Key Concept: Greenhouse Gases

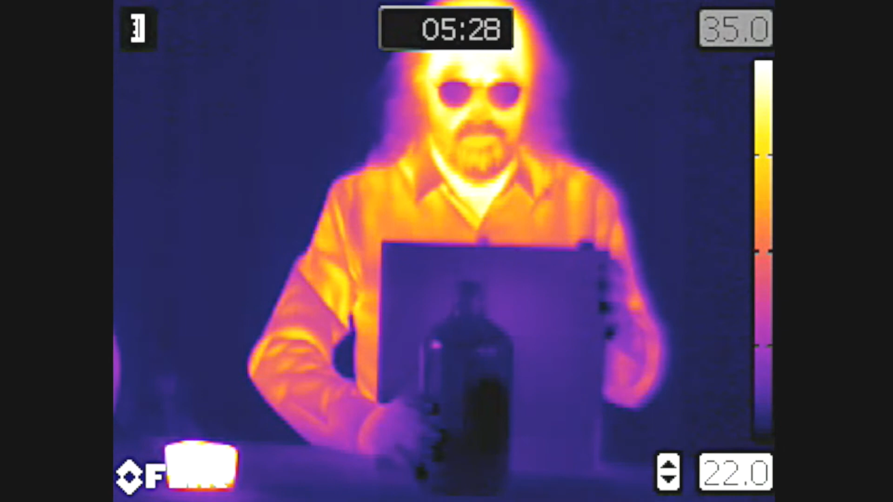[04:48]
So I'm going to put my piece of plexiglass back here, take my container, and then I'm going to pour it.
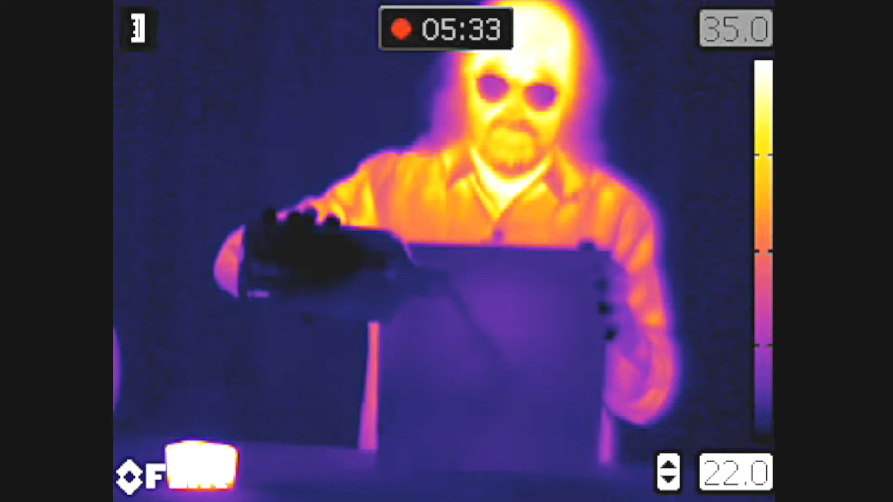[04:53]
In invisible light, what you see is nothing.
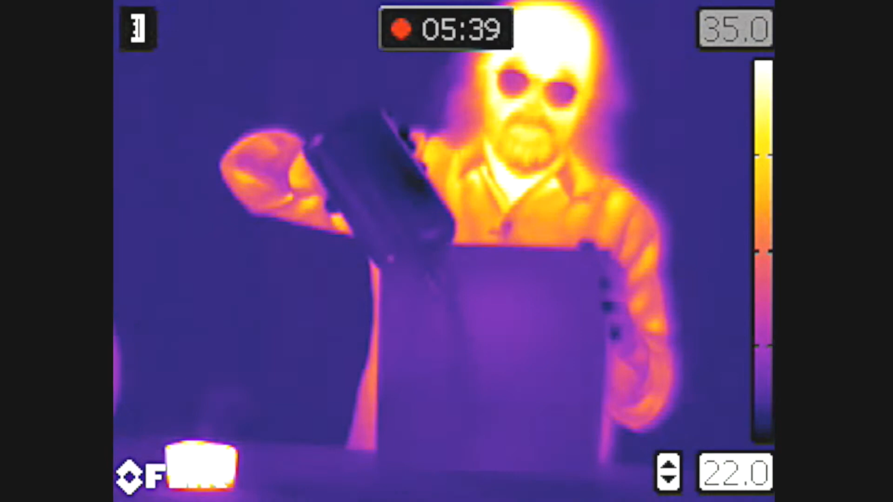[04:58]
But in the thermoradiation part of the spectrum, you can see I'm pouring a nice big stream of very cold vapor.
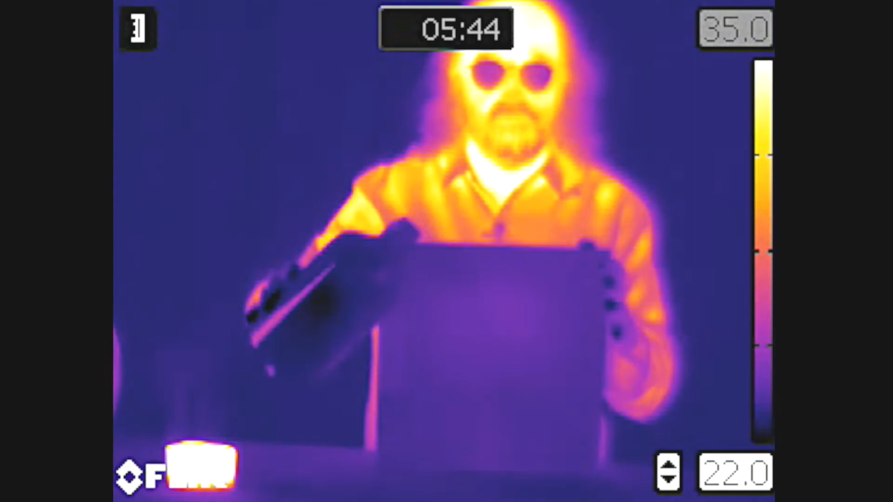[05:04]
Because the vapor there is a very, very powerful greenhouse gas. It absorbs and it emits thermoradiation, and so you see darkness.
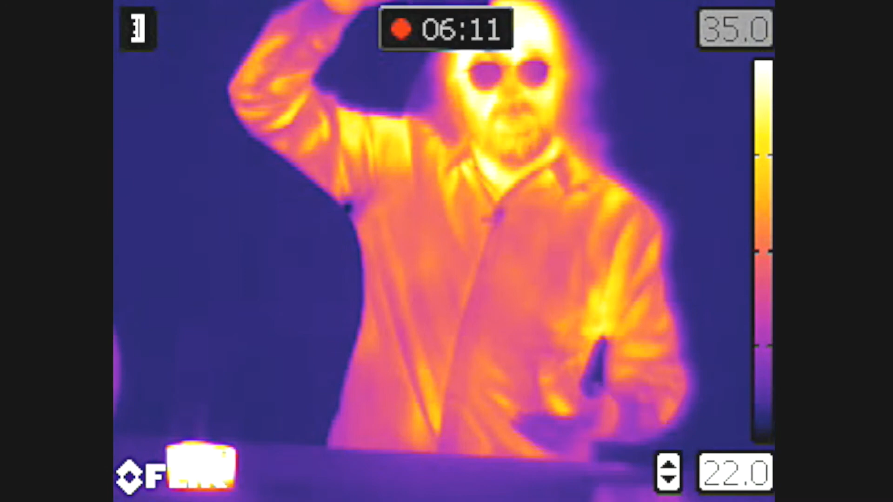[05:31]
you can see the radiation I'm emitting gets partially absorbed by the gas that's going in front of my face.
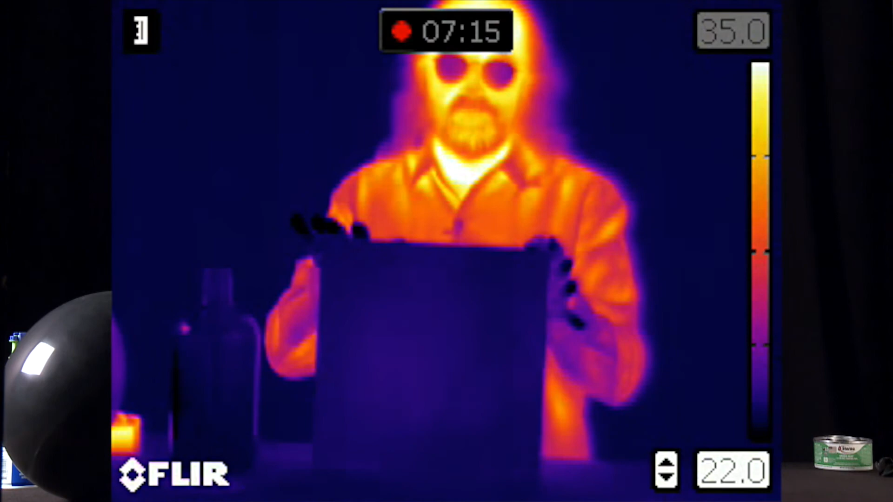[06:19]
This is kind of a greenhouse plastic, and it's the flip side of the black balloon which transmits thermoradiation but does not transmit visible light.